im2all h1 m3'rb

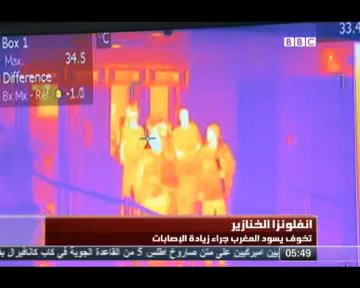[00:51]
وكاميرات حرارية تعمل بالليزر عن بعد وفحص صحي اجباري للقادمين من
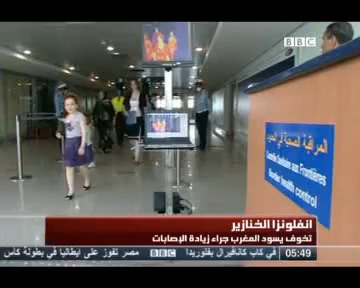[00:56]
اسباني وامريكا اللاتينية لتفادي مرور المرضى حديث الاصابة بالمرض كما
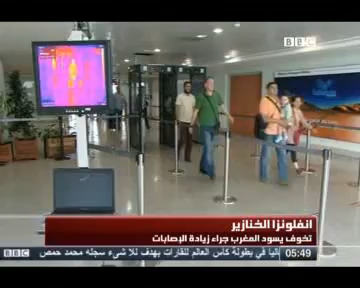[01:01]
حدث مع الاصابات الاولى التي لم تكشفها البوابات الحرارية كل مسافر ممكن يكون حامل الفيروس ولكن